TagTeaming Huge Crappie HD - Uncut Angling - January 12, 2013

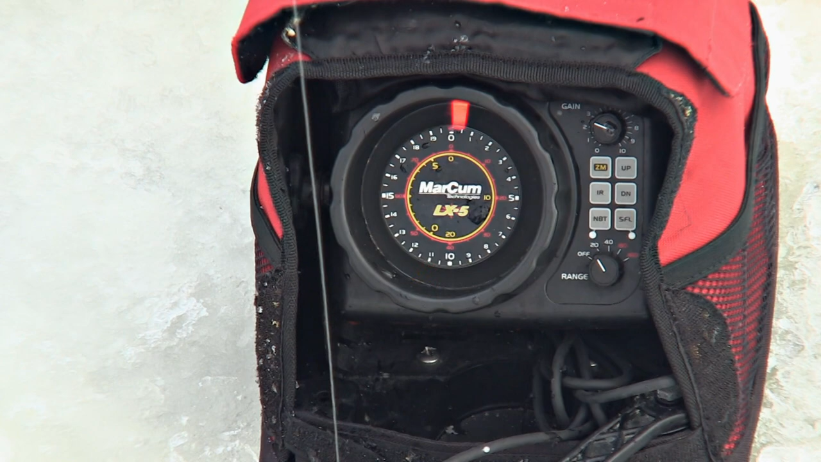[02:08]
There we go. It shouldn't take long.
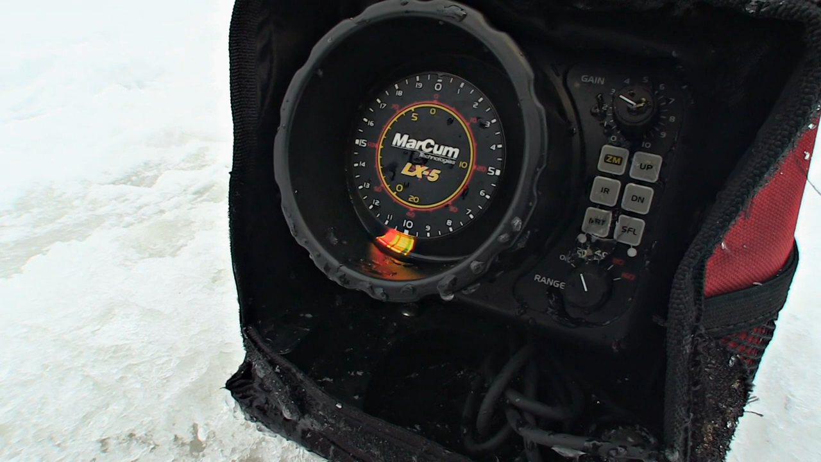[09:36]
At this point here, you can see we don't even have the scale set so we can see the bottom.
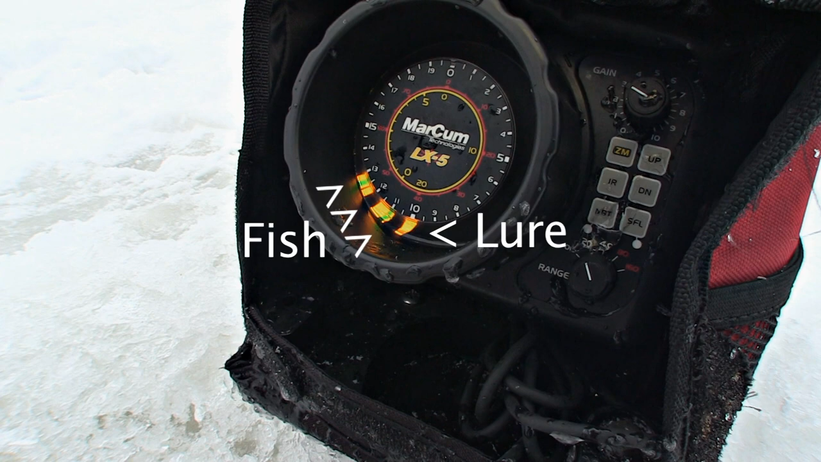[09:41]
We're in about 30 feet here on this part of the mud flat. And Mike's keyed in where he's been marking the fish all day suspended.
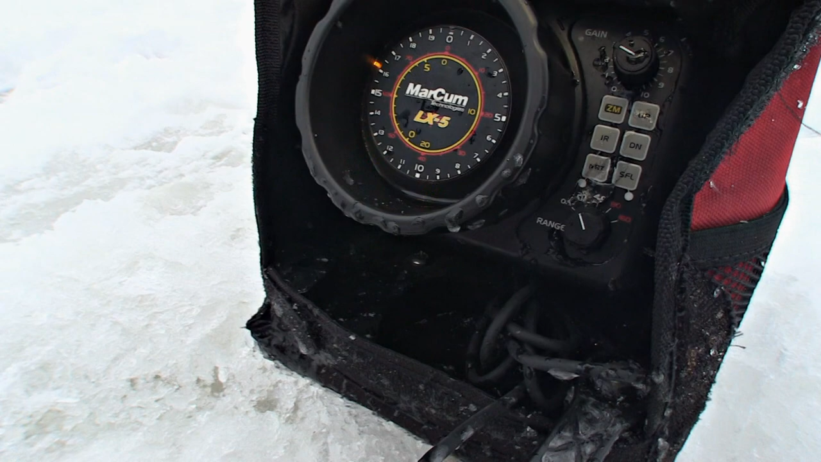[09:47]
And he doesn't even care how deep it is anymore. He's just working his jig in that zone. There we go.
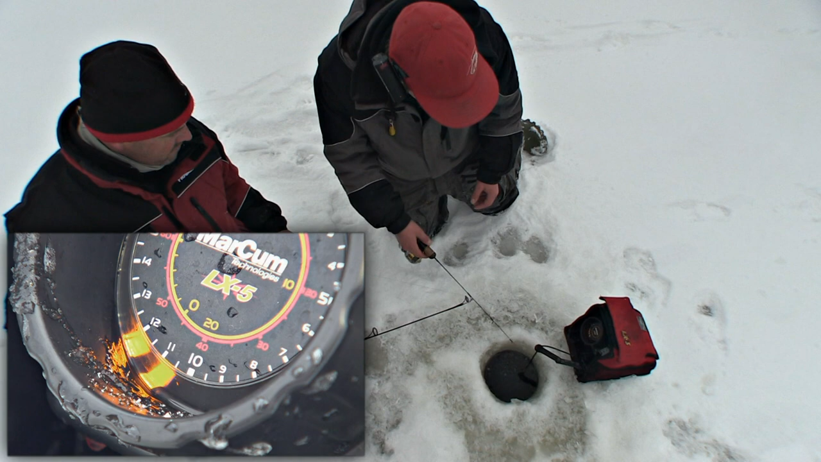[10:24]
You can see it's going green, and as it approaches me, it's gonna turn big time red. Intercept me. There we go. We got red, Mike. There you go. So too predictable. I was just gonna say, too predictable. Ooh, that one's fighting good.